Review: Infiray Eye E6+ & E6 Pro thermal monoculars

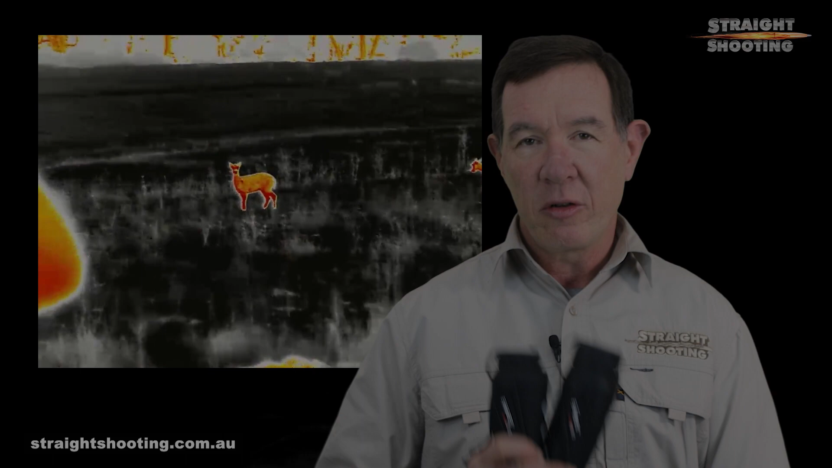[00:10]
G'day shooters, InfiRay offers a pair of third generation iE6 thermal spotting scopes,
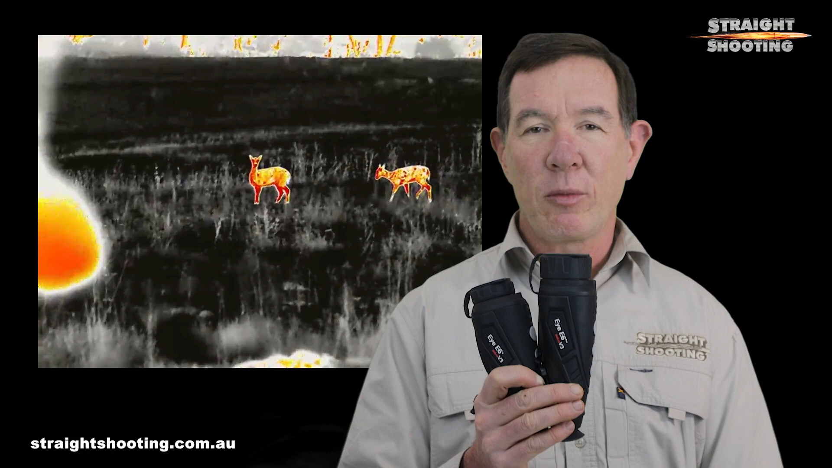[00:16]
one at $4,400, the other at $3,900 and their performance makes them extremely tempting monoculars in that price bracket.
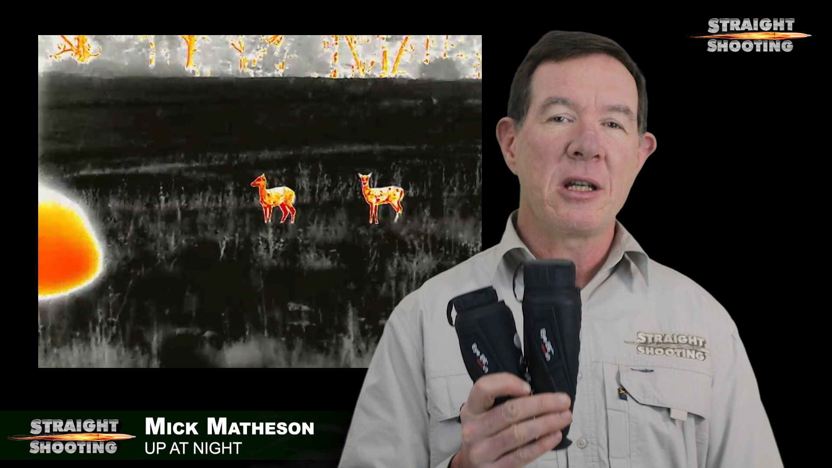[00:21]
The basic spec gives you a good idea of why they're good. They have large 640 by 512 pixel sensors, small 12 micron pixels,
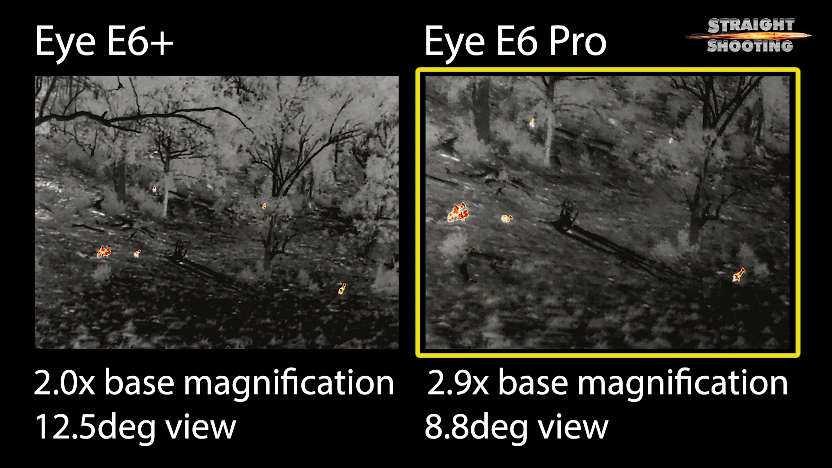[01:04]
starts at a higher 2.9 by magnification but has a narrower 8.8 degree field of view. On the other hand the iE6 Plus starts at a slightly lower two times magnification but has the wider field of view at 12 and a half degrees. In most situations you'll appreciate the Plus's wider field of view, after all a spotter is for finding things and the wide field of view makes that task quicker and easier, particularly in big open paddocks.
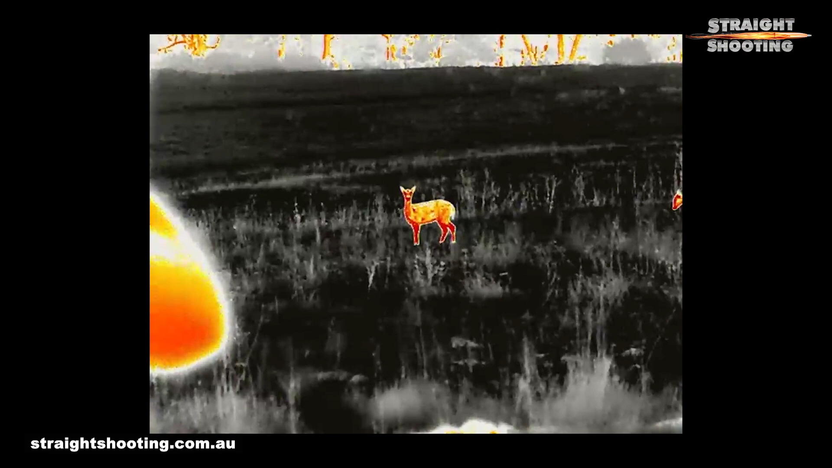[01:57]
That's probably why the Pro has a slightly crisper image.
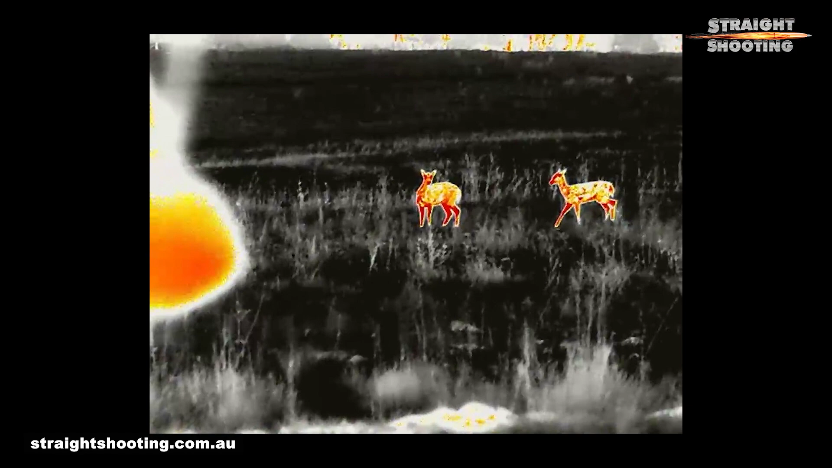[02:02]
This ensures better chances of confidently identifying targets but the difference is most obvious in bad weather. Personally, I'd take the wider field of view of the Plus every day of the week.
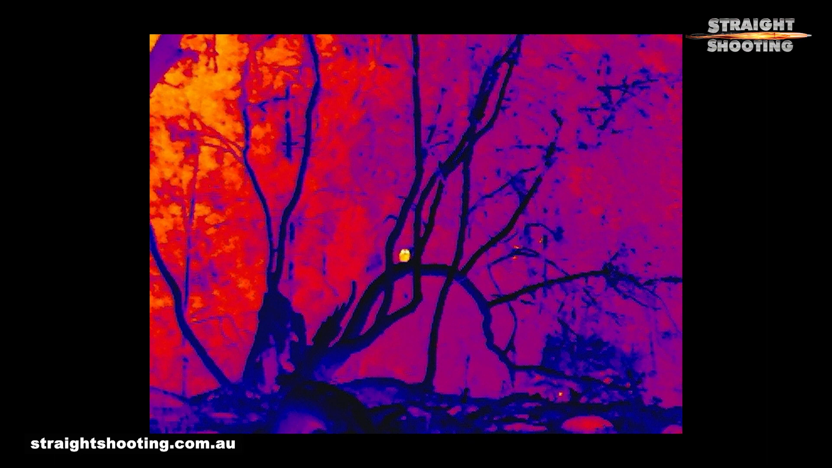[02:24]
The low 25mK heat differentiation figure ensures cleaner distinction between heat signals.
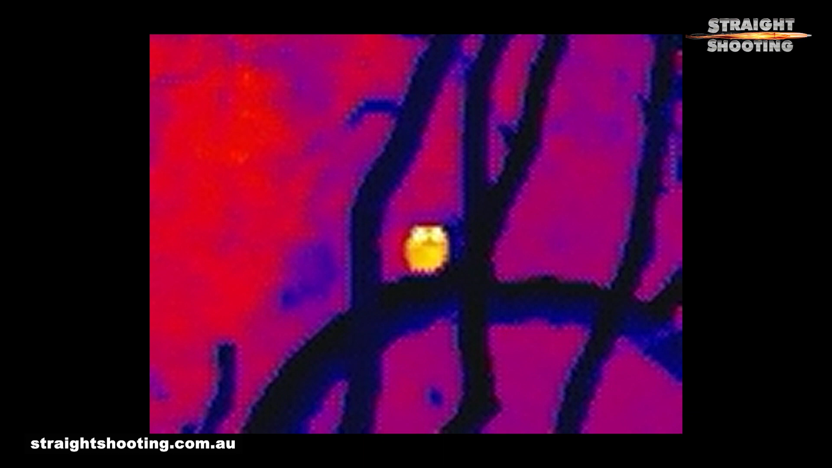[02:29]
It adds clarity in fog and rain and while the effectiveness of the E6s was certainly reduced in poor conditions they provided more detail than I saw in the handful of other similarly priced thermals that I've tried.
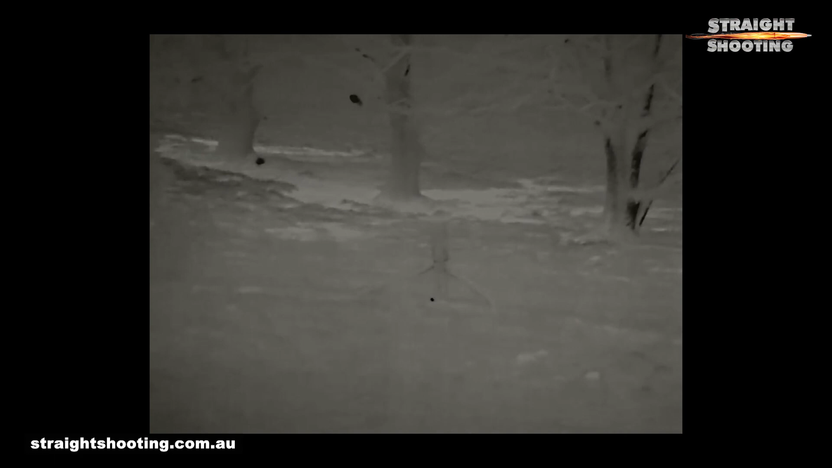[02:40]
On one drizzly night I picked up targets more than
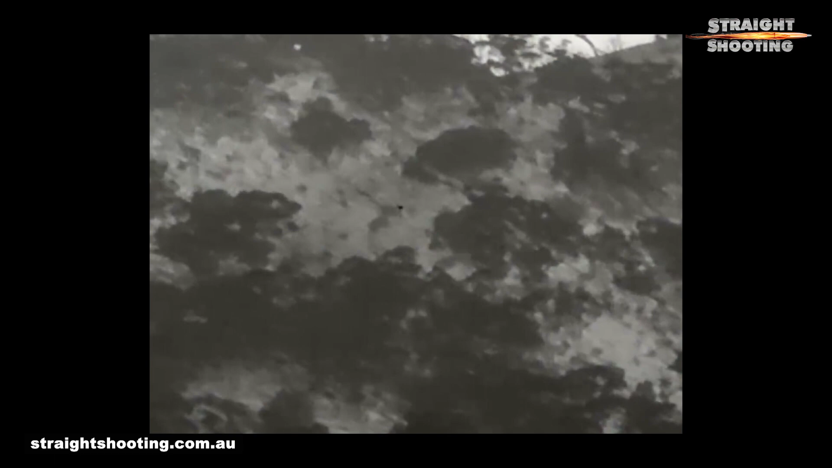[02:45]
1300m away and I was confident to claim that they were kangaroos based on their shape and their movement.
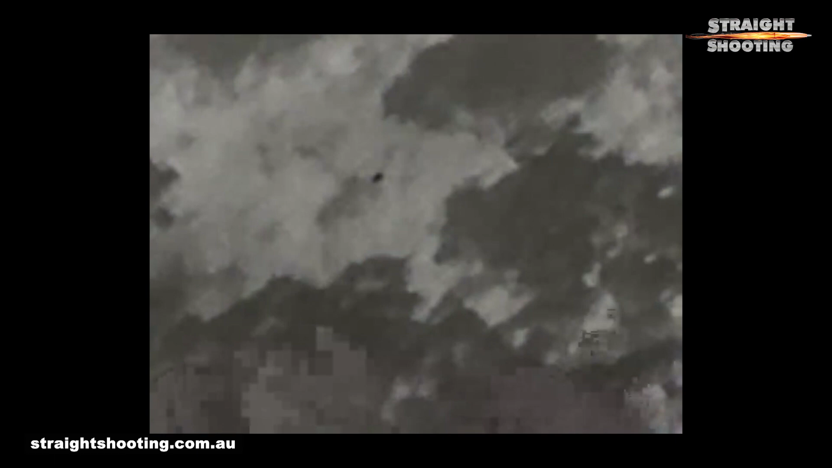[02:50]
In normal conditions at regular ranges targets stand out very well in both E6s and by mid-range thermal standards the targets are pretty clearly identifiable.
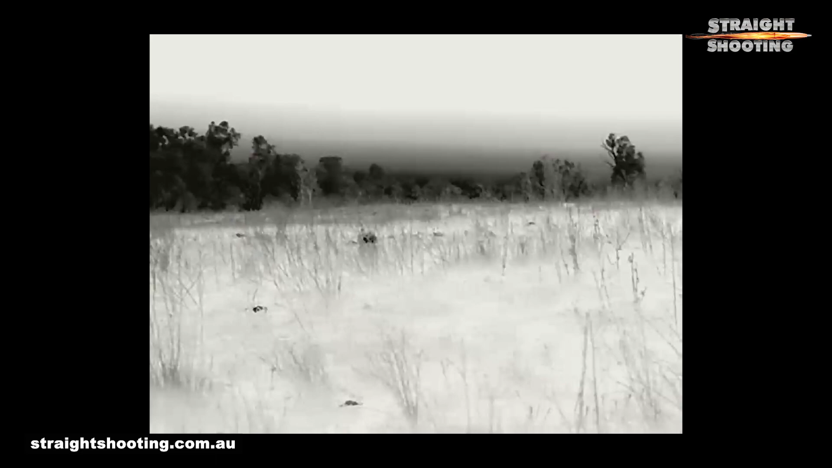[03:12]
With thermals you have to learn to look for the clues given by movement and behaviour and if you're not impatient you'll work it out pretty easily with these infu-rays.
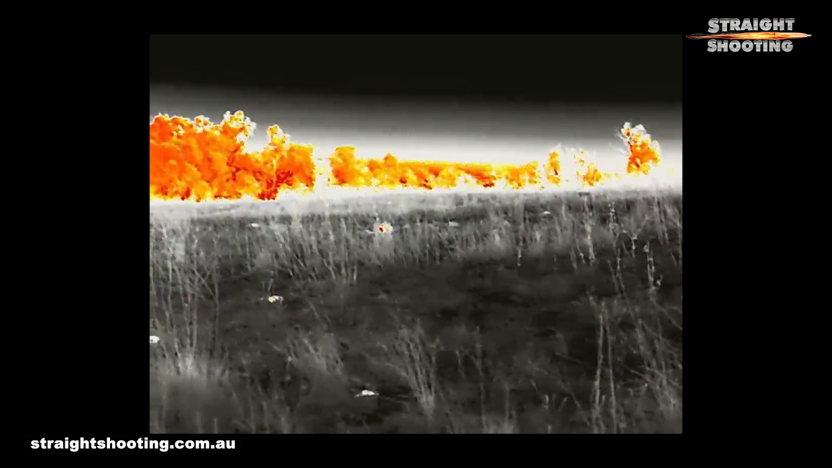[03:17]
The digital zoom increases the base optical magnification by two times and four times making the Plus a two times,
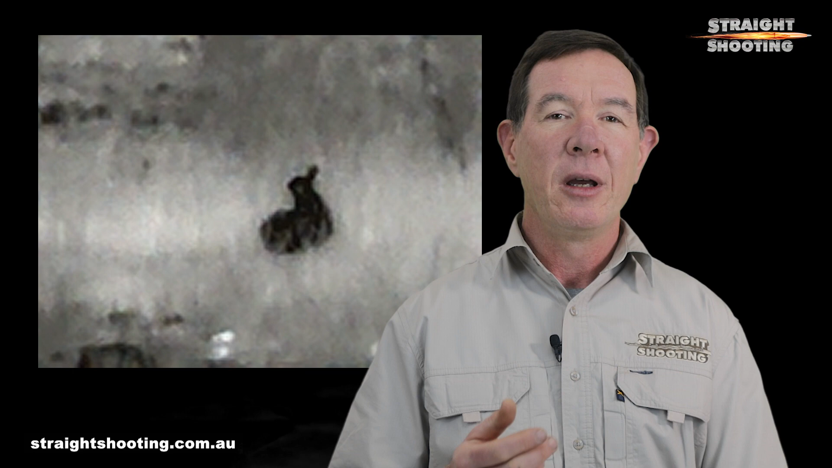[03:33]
As usual you get increasing pixelation as you go but it's not that bad.
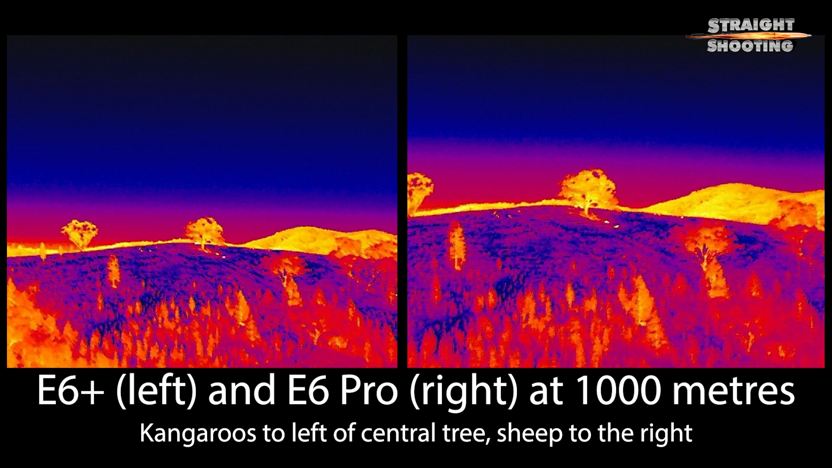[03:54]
I certainly saw target-like heat signals as far away as 1500 metres. The five colour palettes are great.
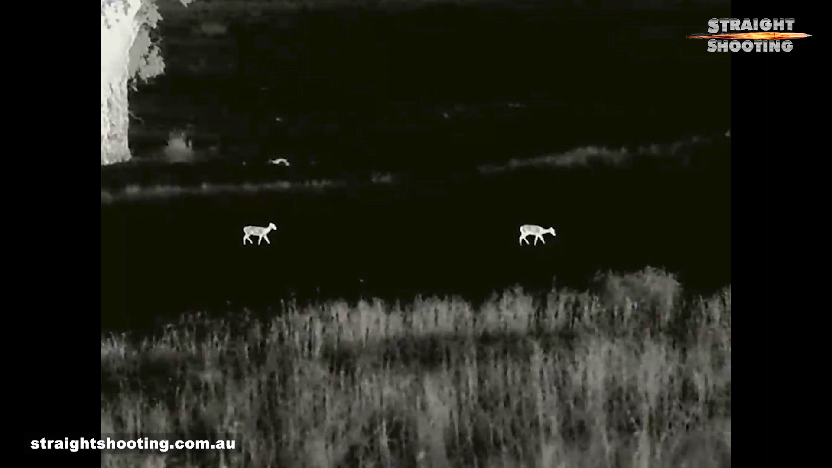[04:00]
Infu-ray's very clear hot target palette which is a white hot setting with maximum contrast really makes targets pop out at you. The regular white hot and black hot are both quite clear and give a good overview of the landscape as well as the target.
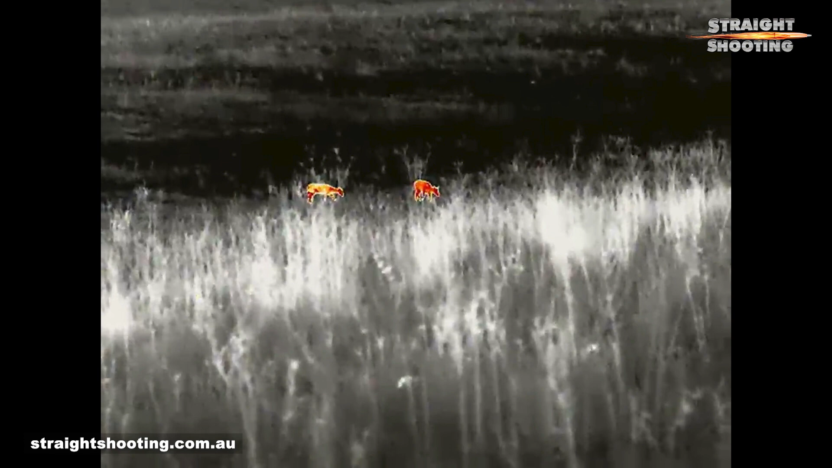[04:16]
The red hot is still my pick for initial scanning and spotting even if targets aren't as well defined.
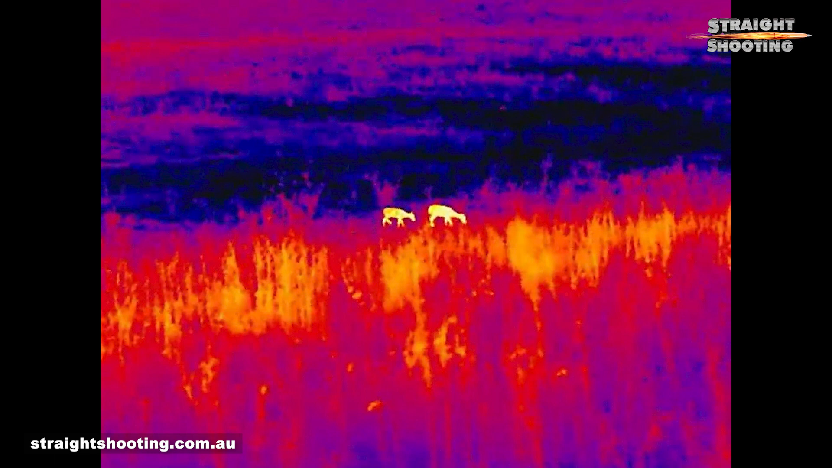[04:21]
I like having the choice of all five palettes and I reckon Infu-ray has each of them calibrated very well. You've also got clever design in the eye spotters which are so easy to handle and use.